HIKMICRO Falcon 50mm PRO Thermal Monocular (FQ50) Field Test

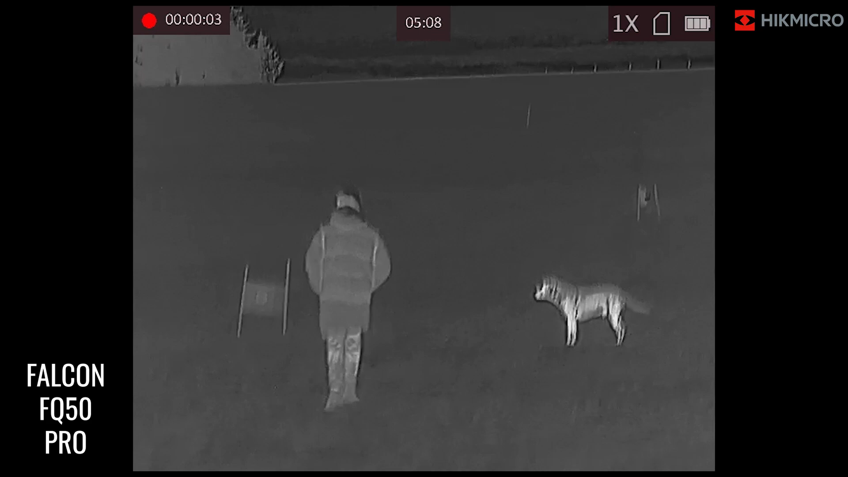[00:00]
So here we have the Falcon FQ50 from Hikmicro. As you can see, this is a dedicated thermal monocular. It doesn't have a sort of fusion capability. It doesn't have a laser rangefinder.
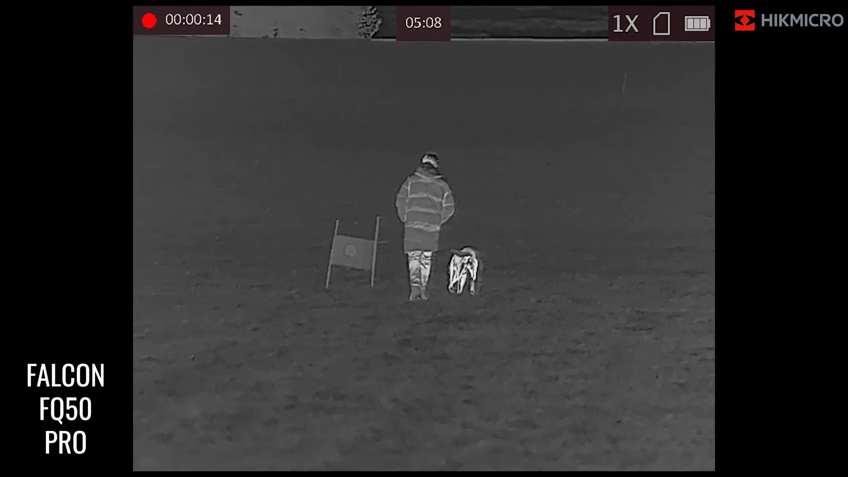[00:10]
It is a straight-up thermal monocular, so it manages to focus a bit more on that. As you can see, in Tom's jacket there at 50 yards, in Grouse's definition there, the sub-20mc really is coming to its own effect.
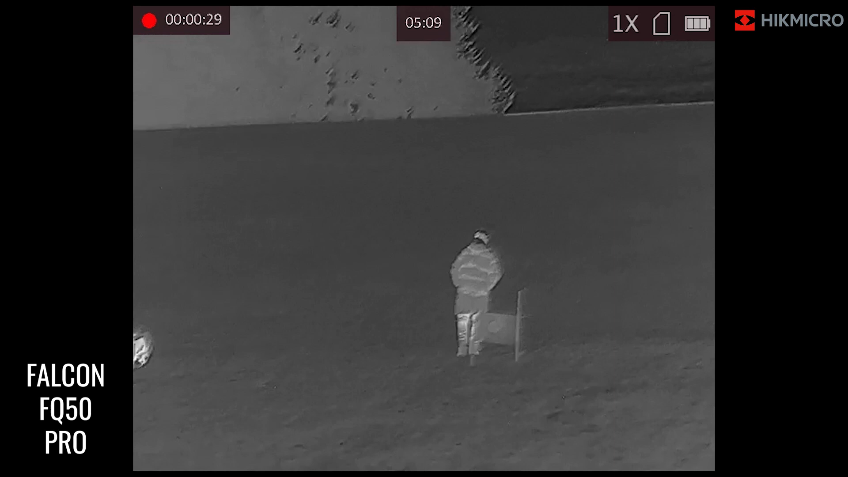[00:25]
And what we will do is we'll just change through the modes there, so you're black hot, obviously depending on the situation that you're in, as to what colour palette may be best.
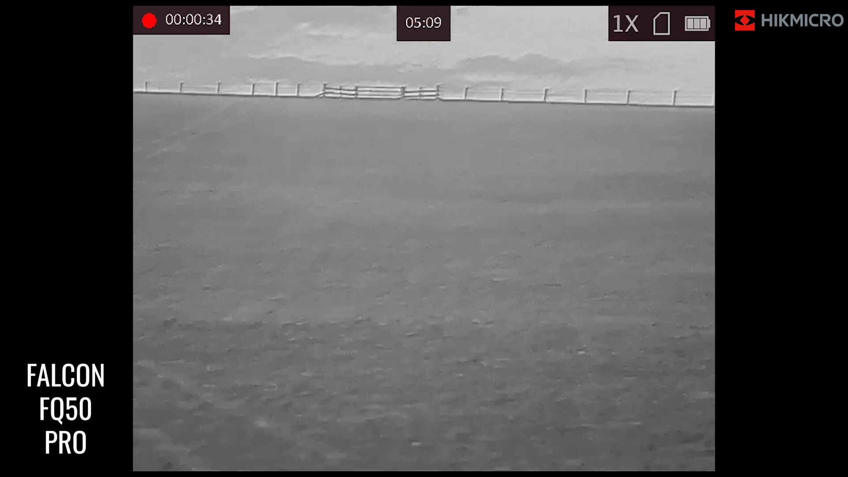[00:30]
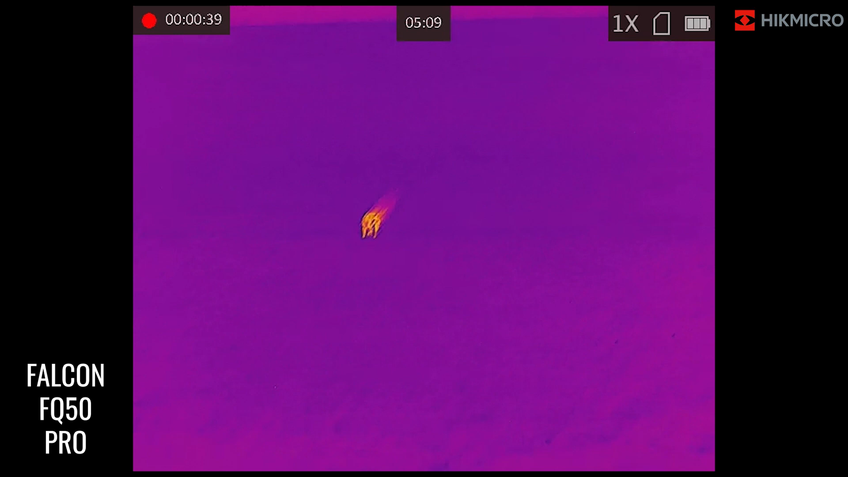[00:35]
And so we'll just go through the sort of purple-y fusion colour, and then on to the red hot. Really, really drawing out of the target. So Tom, you can see, he's obviously quite well insulated there, whereas Grouse, obviously, is giving off quite a lot of heat.
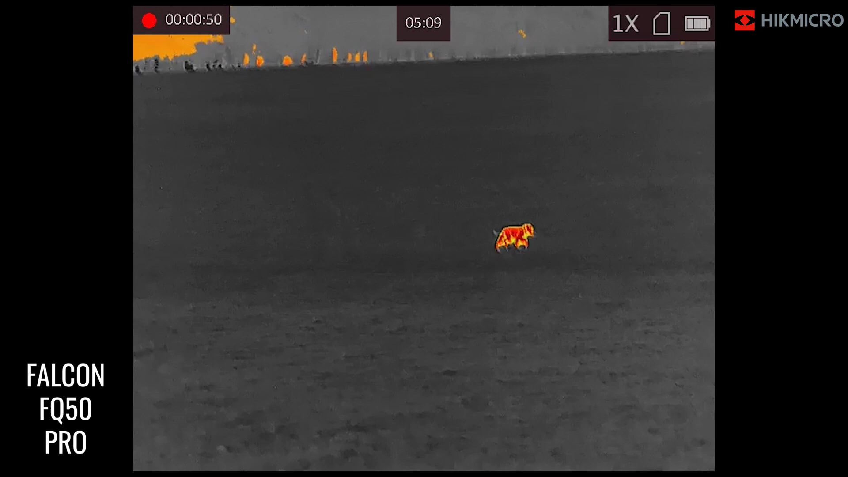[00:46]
So as I say, if you saw that, that is a full male-sized Labrador,
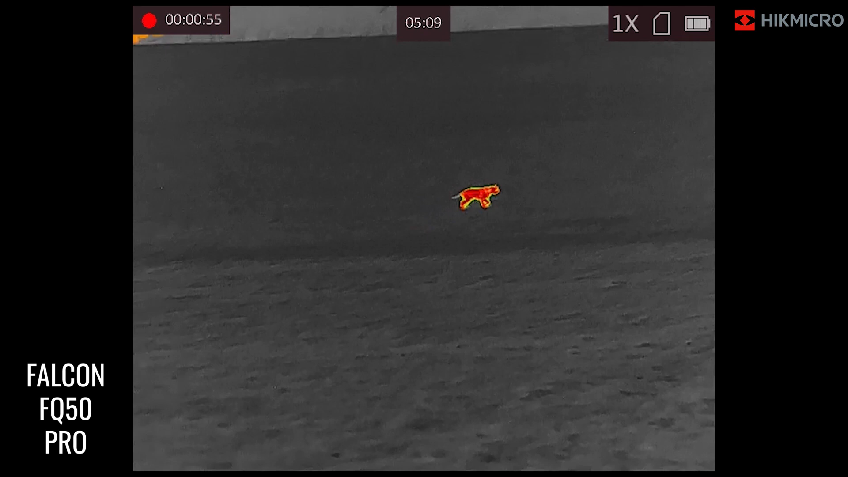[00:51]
so you saw that sort of a bit bigger than what you'd expect a fox to be.
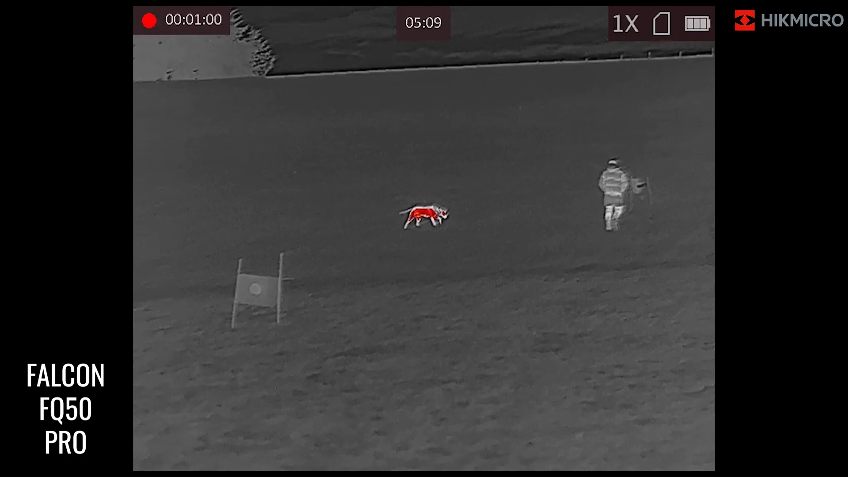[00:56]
But as I say, if you saw that, you'd be clearly able to identify where it is. Just moving back there, on to white hot as they get to 100 yards.
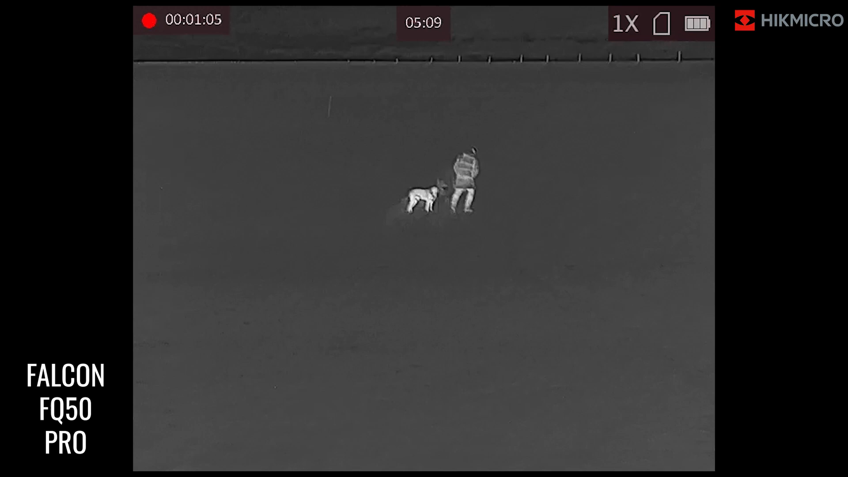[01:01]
Again, you can quite clearly see what's going on. I'll just mag in ever so slightly. Obviously, very, very visible indeed.
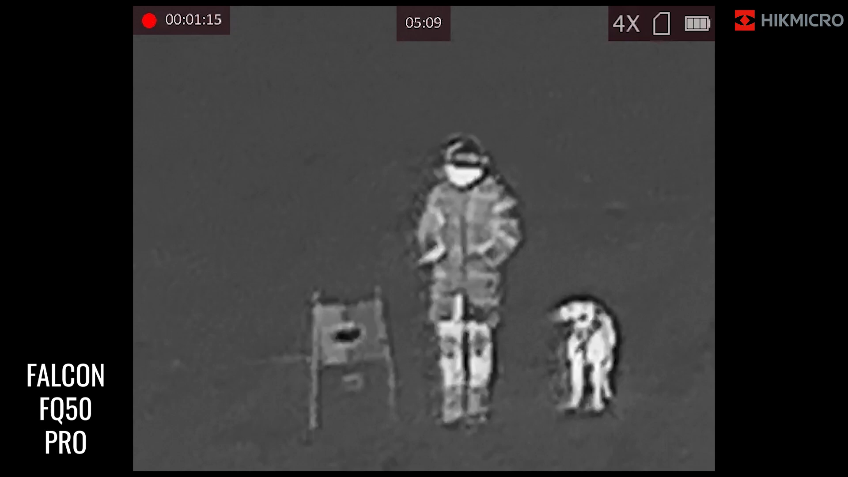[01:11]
It's right up to eight times. So it's Tom, which is just the target we've been having a play with.
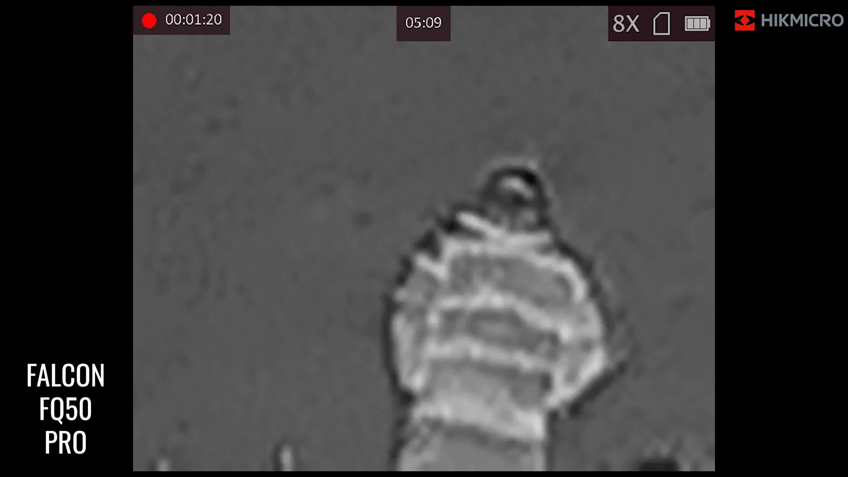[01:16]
And then back down to one times. Obviously, I'm just going to go scanning around the fields here.
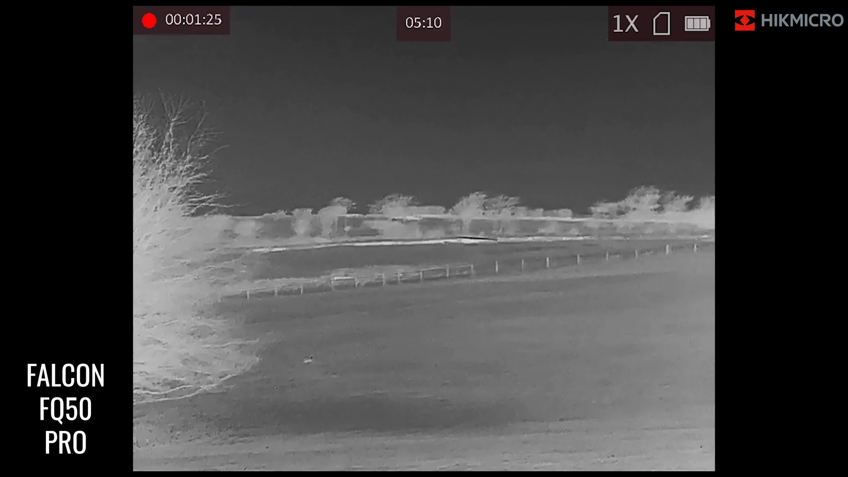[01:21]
You can just about see some sheep just at the top there.
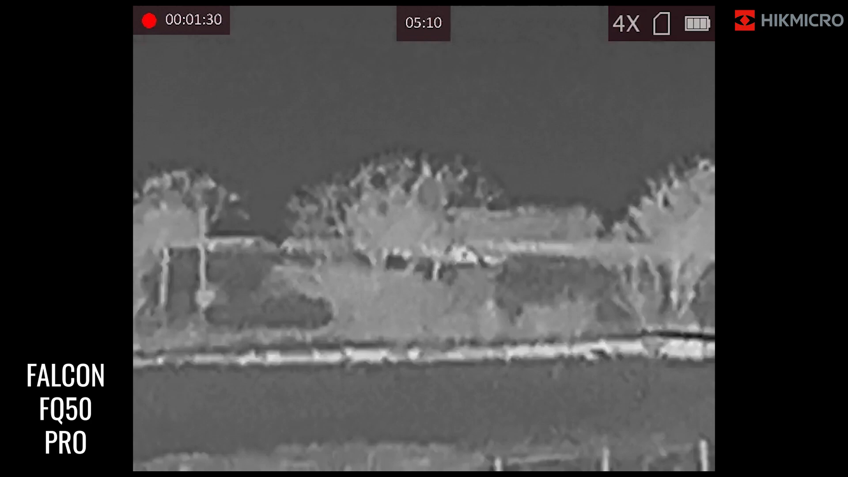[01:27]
Obviously, they are quite covered by the trees, but the heat is still ever so slightly picked up.
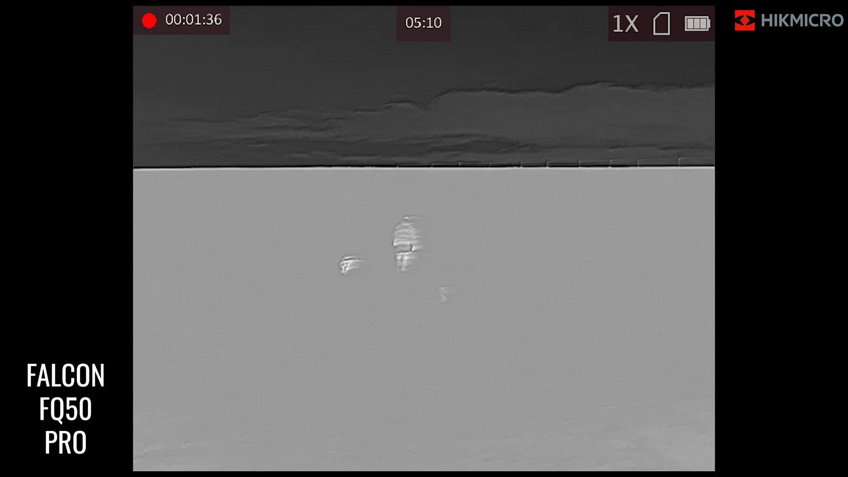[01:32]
Just as there you go, Tom mooching up to the 150-yard mark.
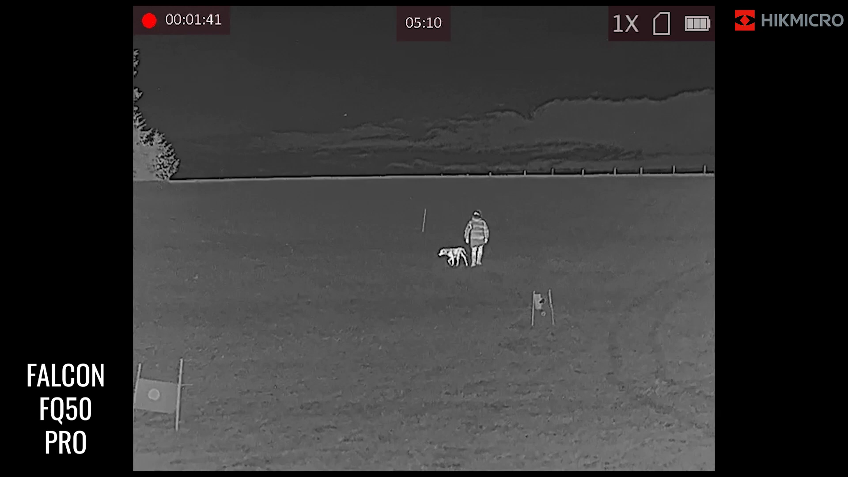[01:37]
Still got the dog with him. I'd say the dog obviously being the key factor here, because it is more relatable to a target
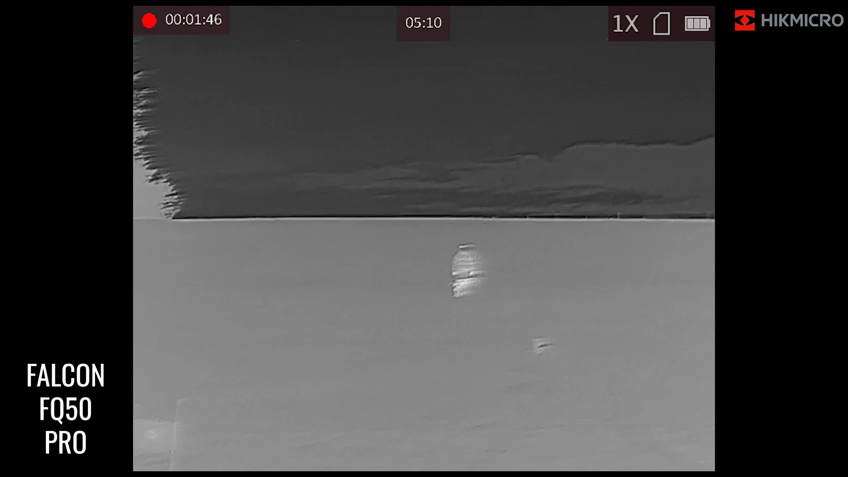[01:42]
and is quite clearly visible.
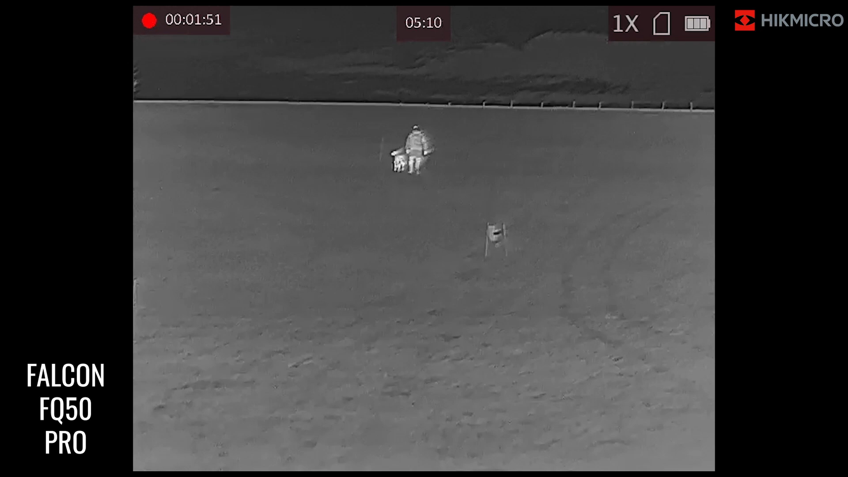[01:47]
So nice and easy to identify.
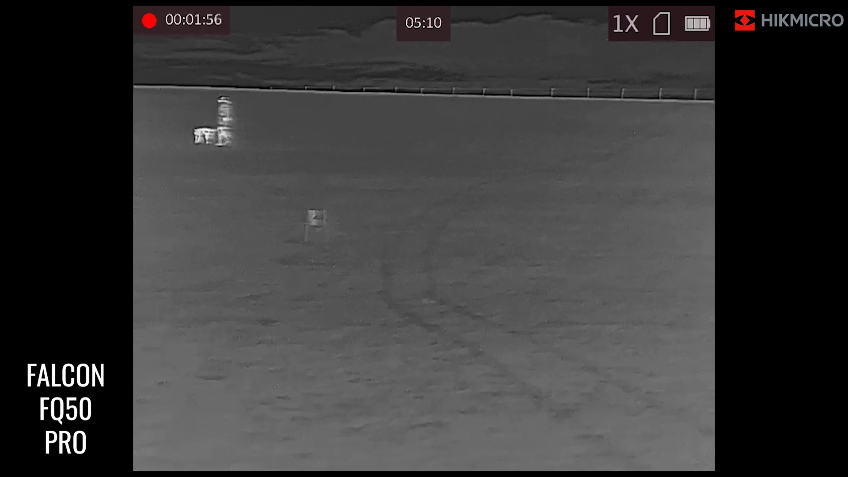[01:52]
As you can see on the field, actually, here, you can see where there have been some previous tracks of various quad bikes, motor vehicles, all that sort of stuff. We'll just flick through the pallets there just at the distance just to show you.
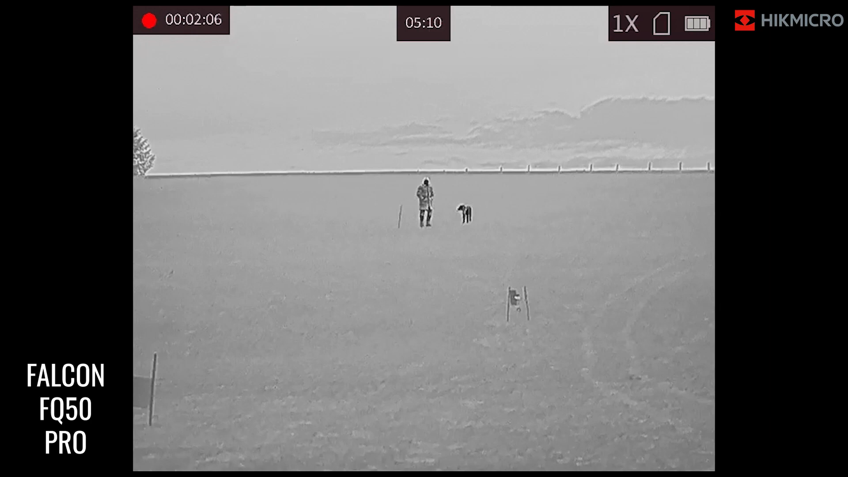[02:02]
And I think black hot for this particular situation just in the middle of the afternoon does tend to work best. So it's really drawing it out a bit more. I'll just zoom in, and you can still quite clearly see the identification and exactly what it is you're looking at.
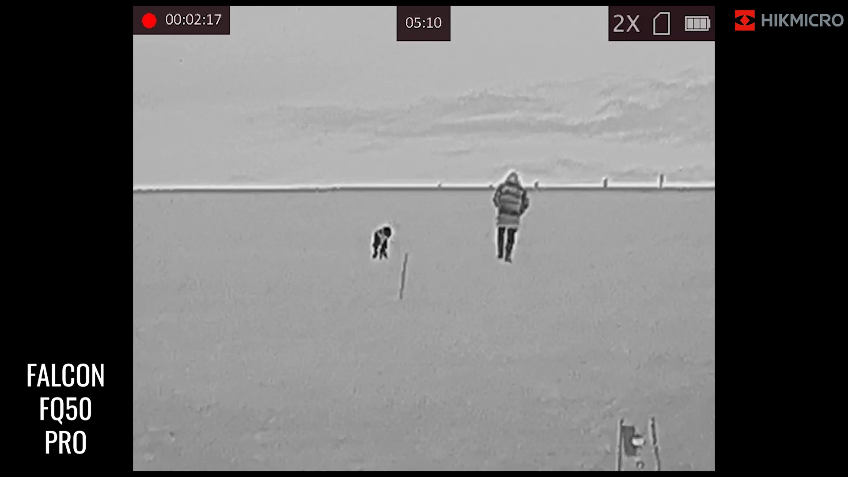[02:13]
There's not too much pixelation as there as that refreshes. Again, four times, you still see a very good identification indeed. And you get eight times, you do get that bit of pixelation. But let's go back to one time, sorry.
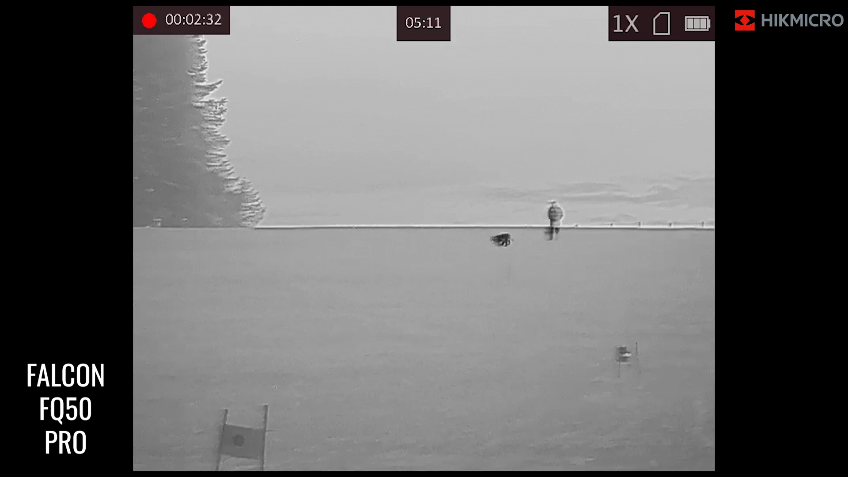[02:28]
And you have a nice crystal clear image just as they walk up on the brow, which is just shy of 200 yards on the top there.
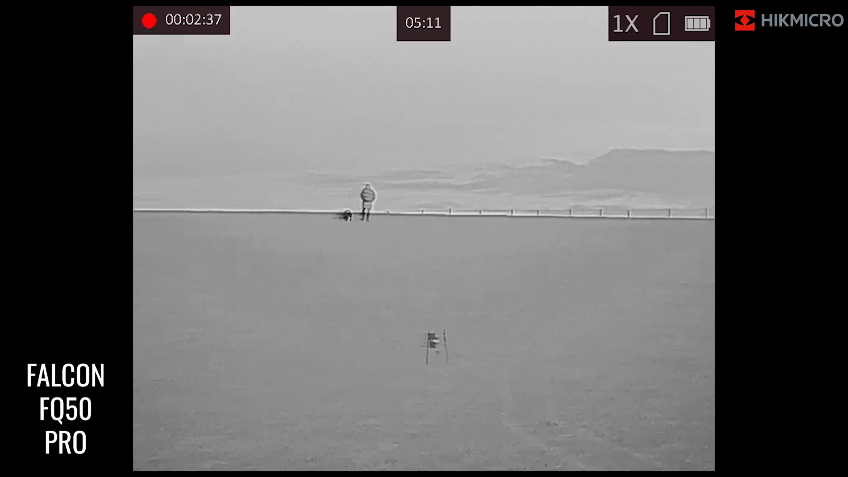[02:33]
And you can see the details of the fence just running along as they just make their way up to the top. And there you have it. So we've had a human and a dog-sized target walking up from 50 yards right through to 200 yards. As you can quite clearly see,
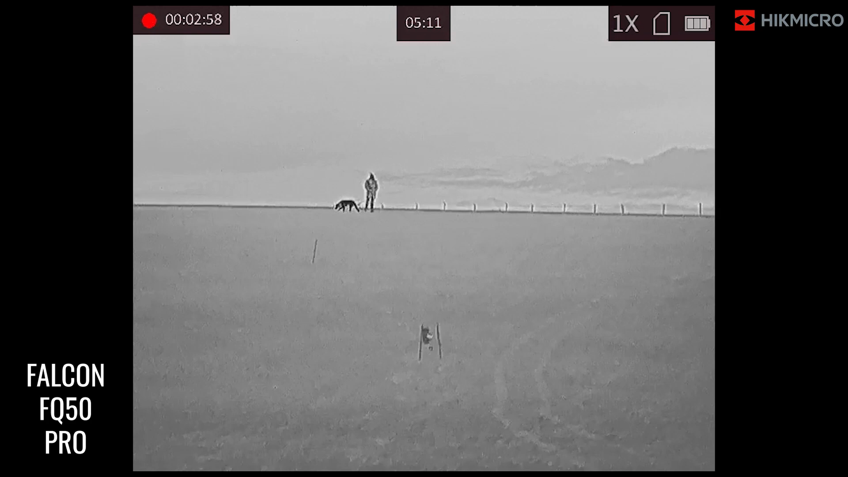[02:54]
it does work very efficiently with that sub-20mm Kelvin really kicking in and giving the identification that you need. And that is the Falcon FQ50 Pro from Hick Micro.